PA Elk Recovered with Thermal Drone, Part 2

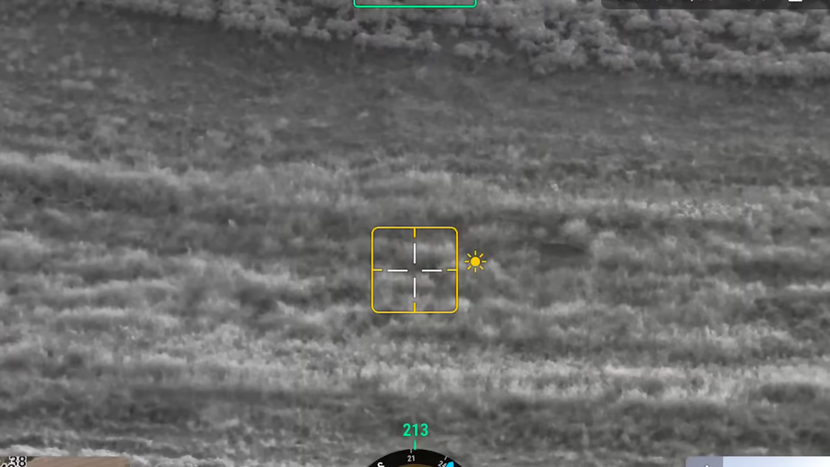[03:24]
I mean, I ain't seen nothing right now. Who knows what more can come out?
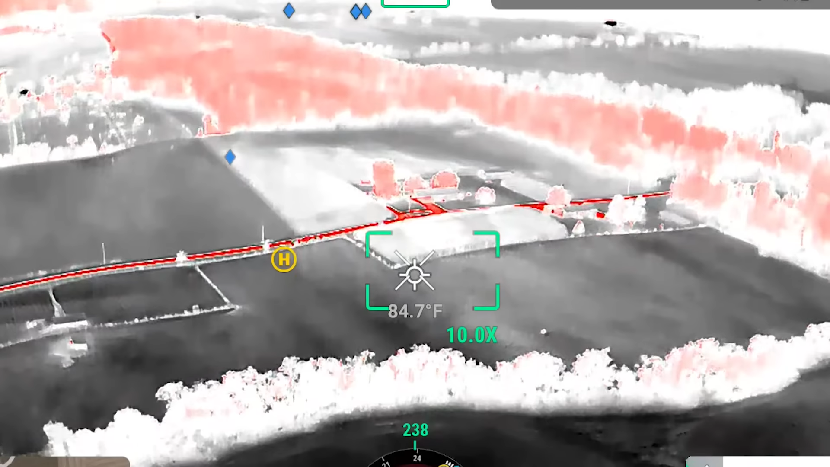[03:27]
On screen: spot 84.7°F
You watch out there. It's going to come. Right there it is.
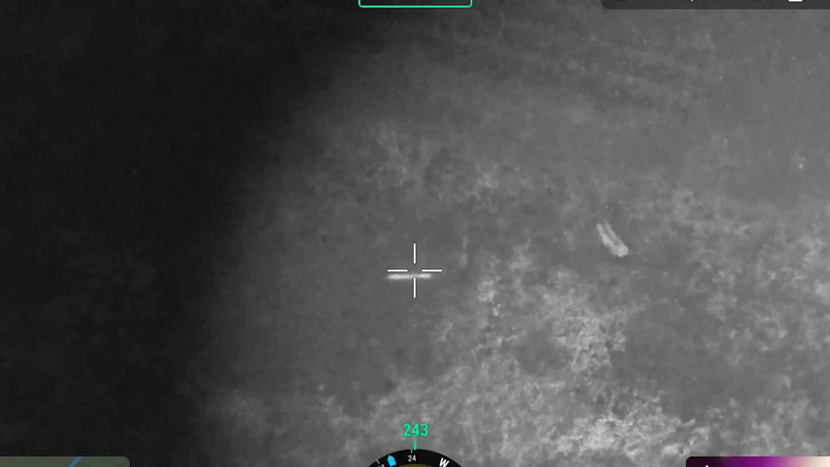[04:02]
Be right with you. Just found her.
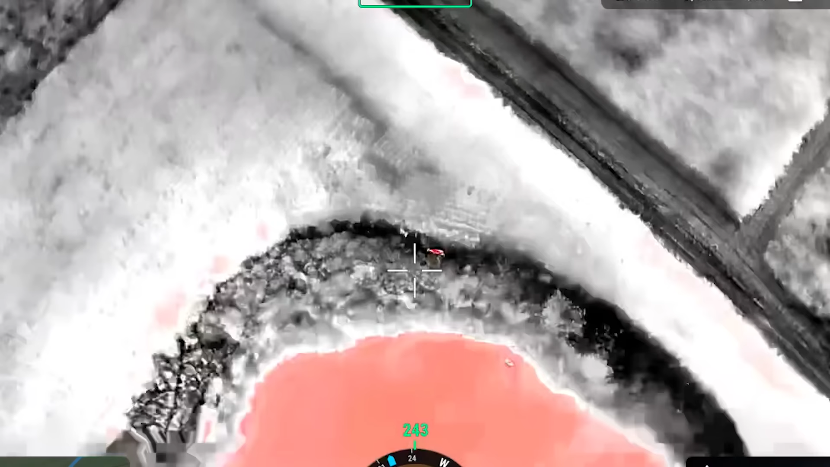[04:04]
She's right next to that cornfield, I guess. We found the elk that we said we're going to come over here for. Gave us the tip. Found it.
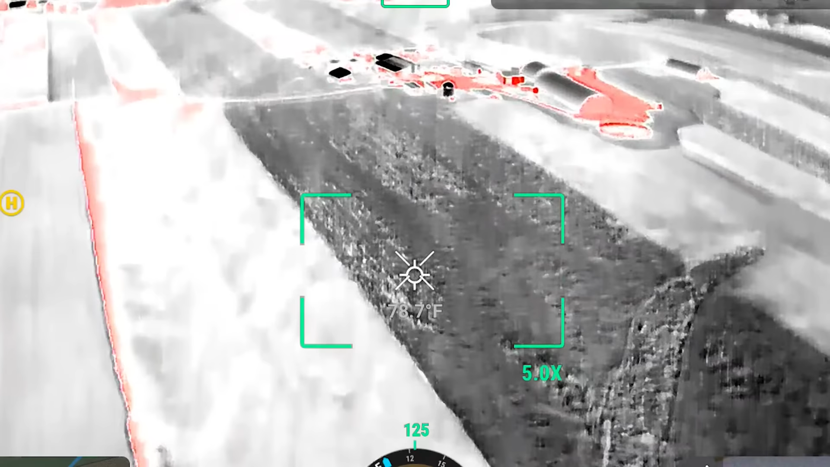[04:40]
I'm not sure where they're coming from.
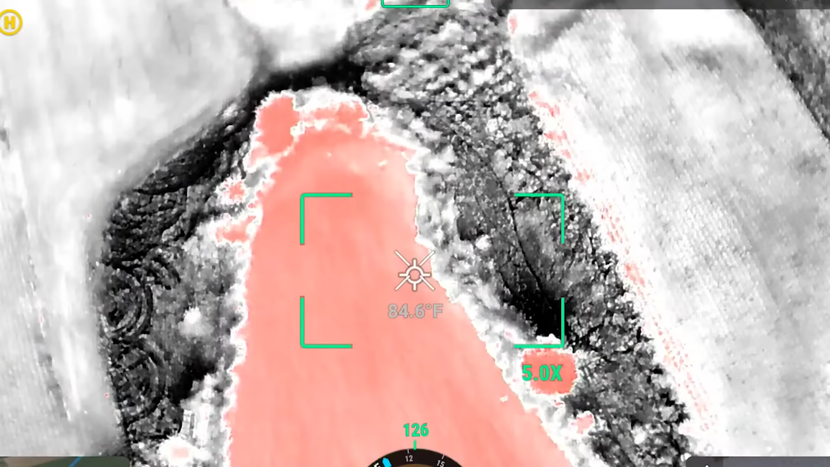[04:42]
On screen: spot 84.6°F
Are they coming from this way right here?
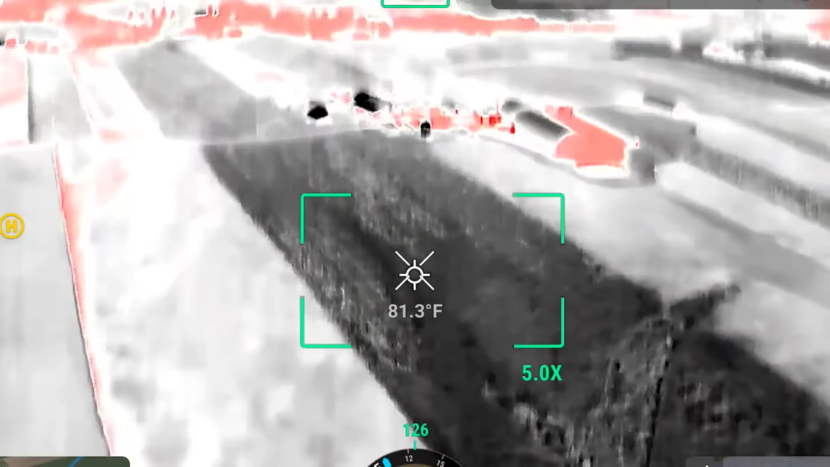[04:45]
On screen: spot 81.3°F
Is this what we're looking at? That farm there? Yeah.
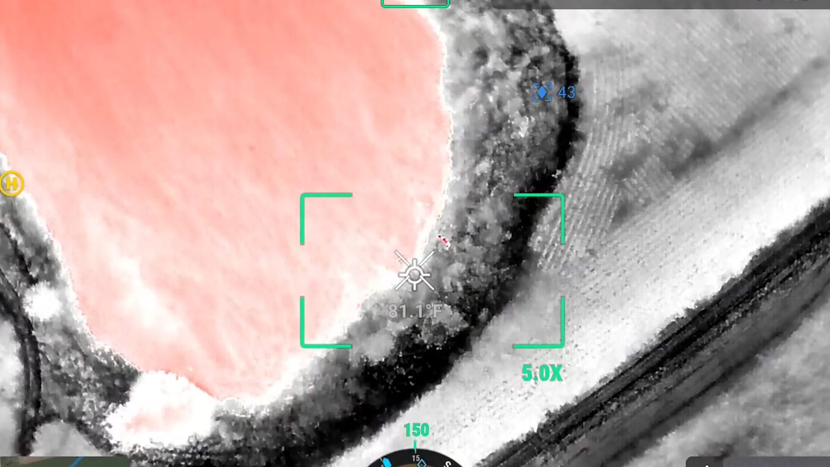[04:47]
Well, she got corn all the way around there. She ain't feeling one bit threatened back in there. Now she's going out in the water.
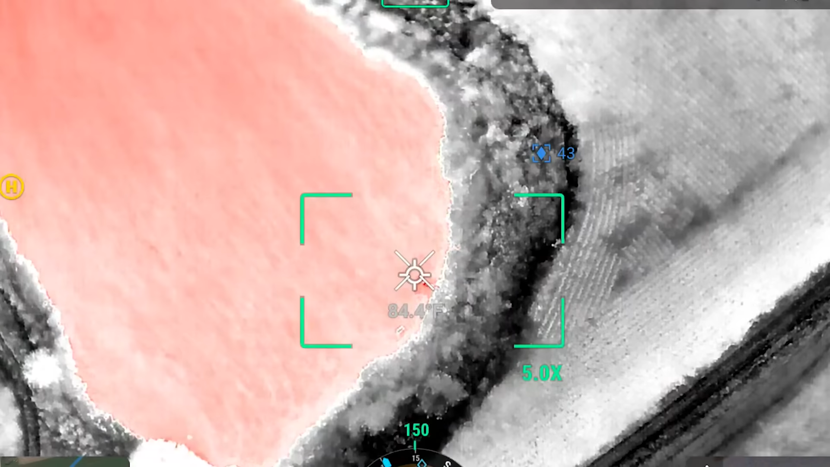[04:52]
On screen: spot 84.4°F
She's taking a bath.
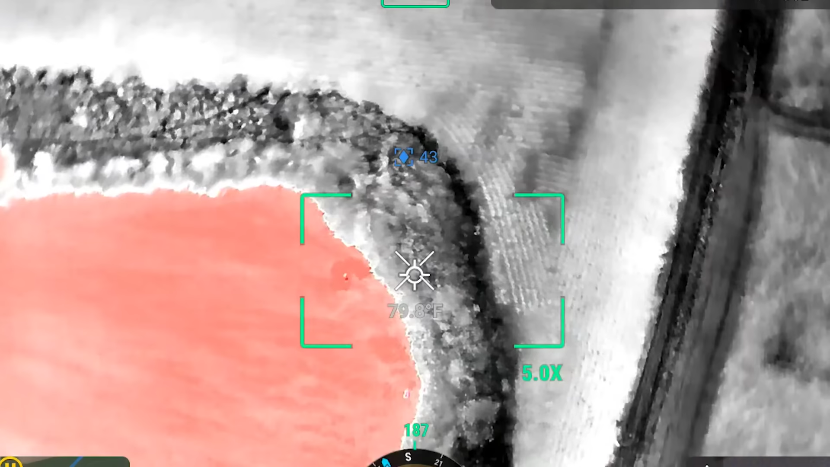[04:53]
She went back out in the water. Must be thirsty.
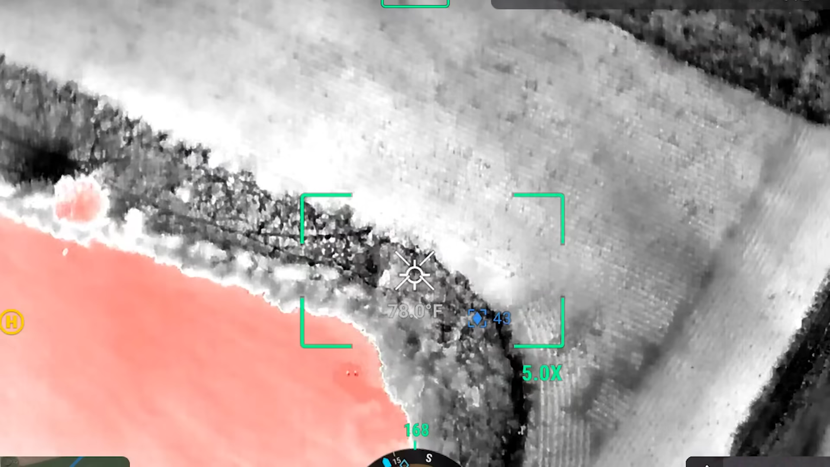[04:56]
It'd be nice if they could sneak down around here and come in and I don't know how jumpy she's going to be. Where's she running from? From them.
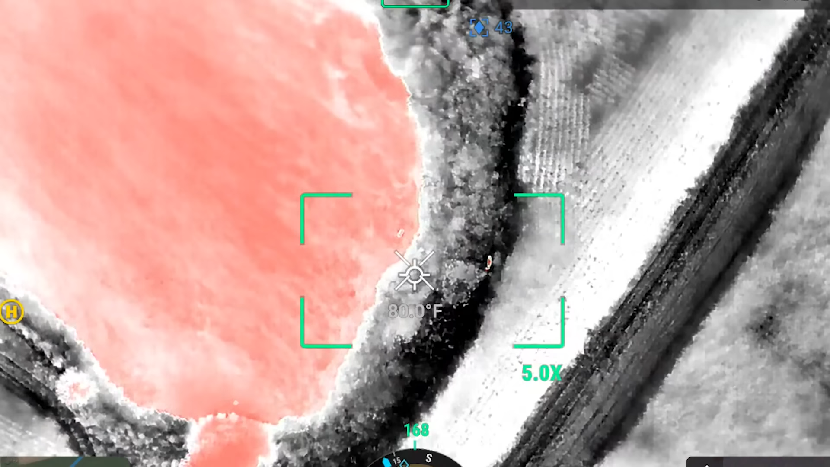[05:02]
I wouldn't think she's that spooky. Well, she knows what those people want to do too.
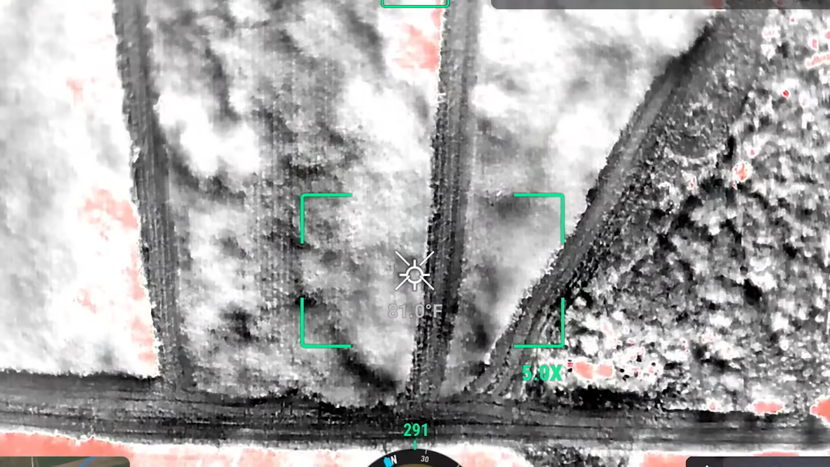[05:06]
Oh yeah, there she is.
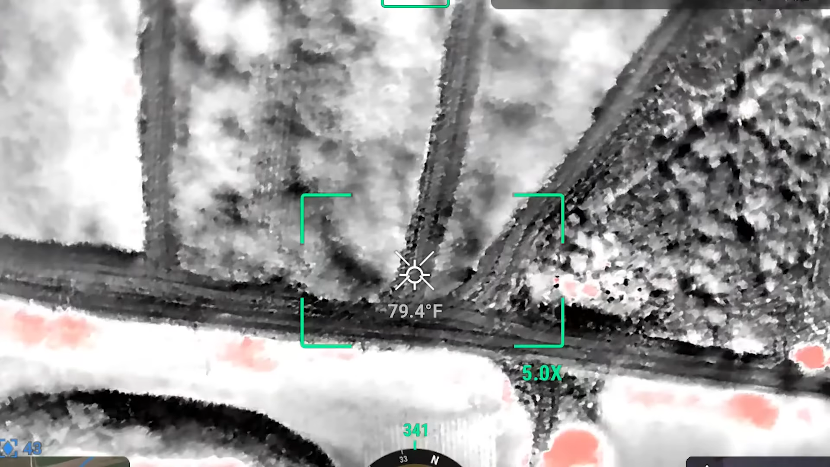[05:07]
On screen: spot 79.4°F
Is that actually her or are we just thinking that it's her?
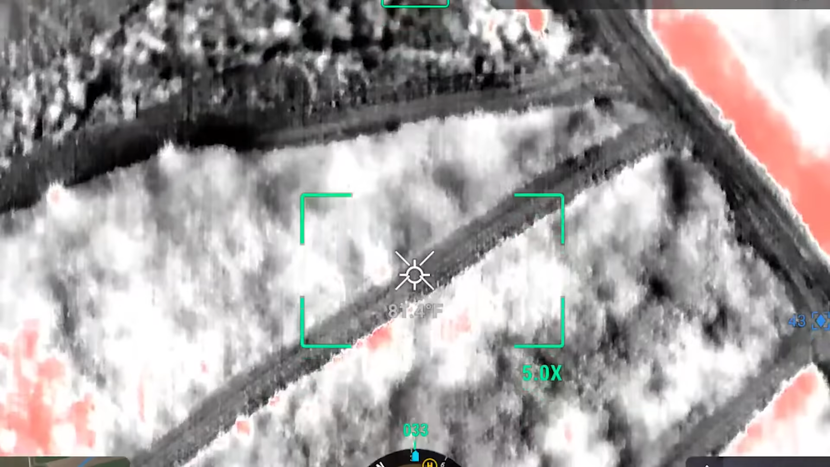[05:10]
I'm pretty sure it's her.
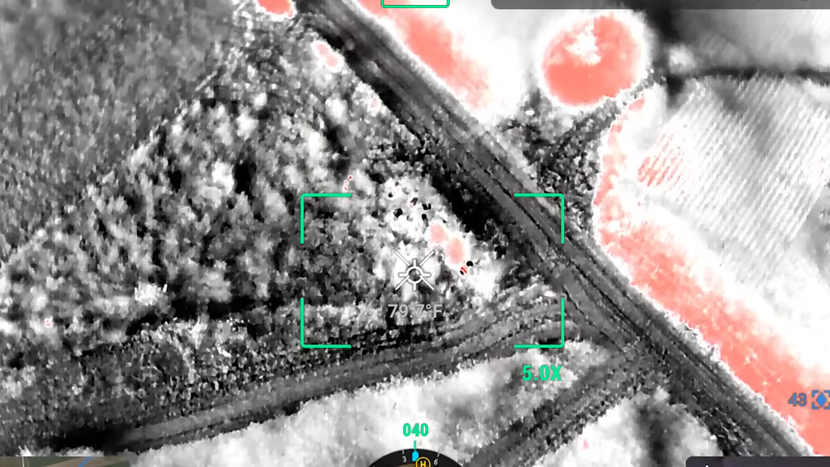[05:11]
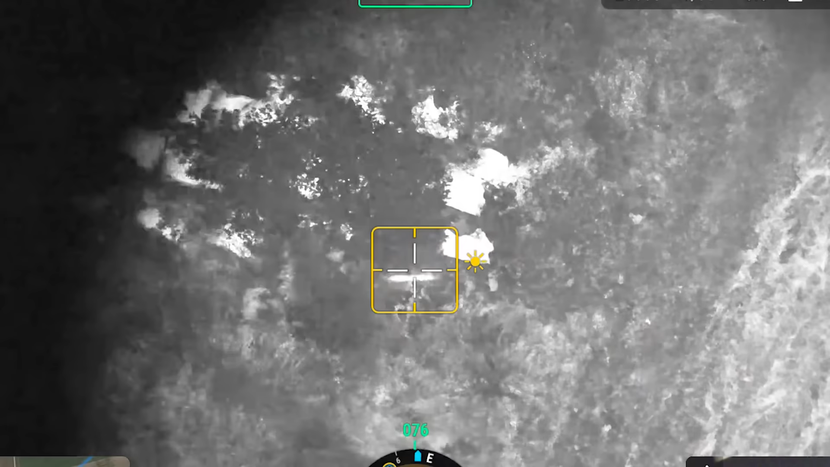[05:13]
Yeah, there she is. She's moving. She's under that tree.
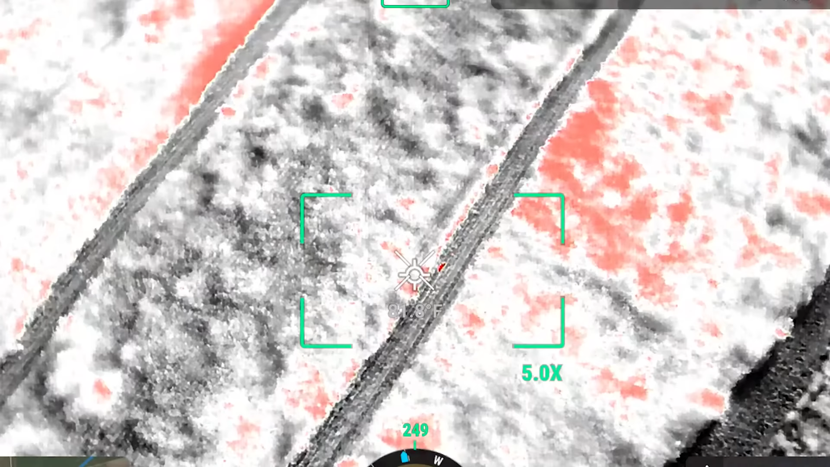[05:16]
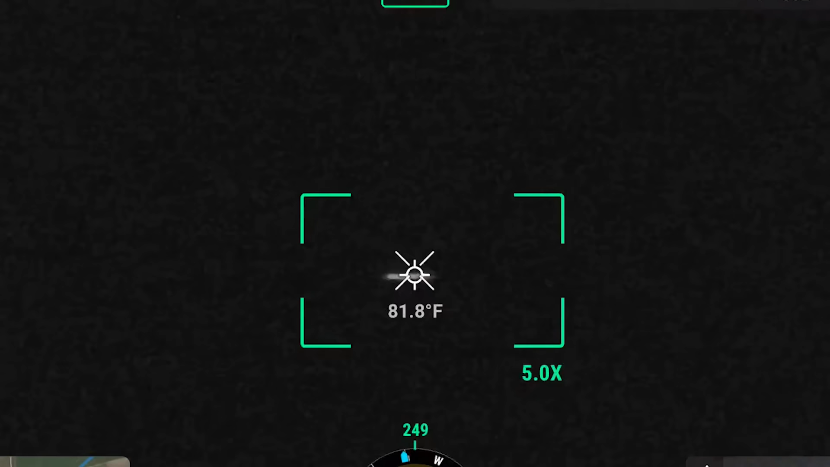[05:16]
On screen: spot 81.8°F
Where are you from then? That is her. Yeah. So we were wrong.
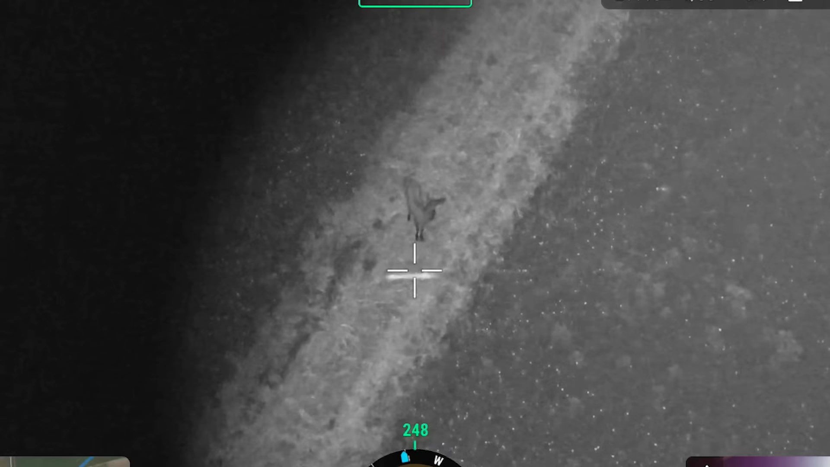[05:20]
I was wondering why it wasn't so hot. So she's coming right back down to the pond. See? Yeah.
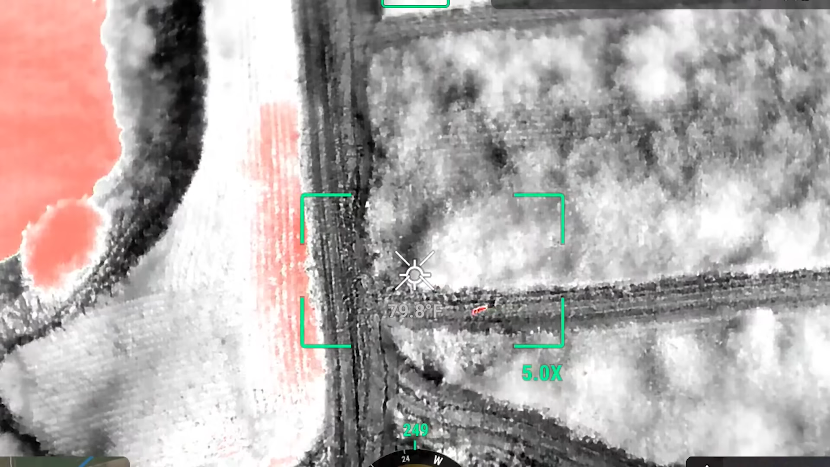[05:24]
She's right at the intersection. Alright, I gotta go back.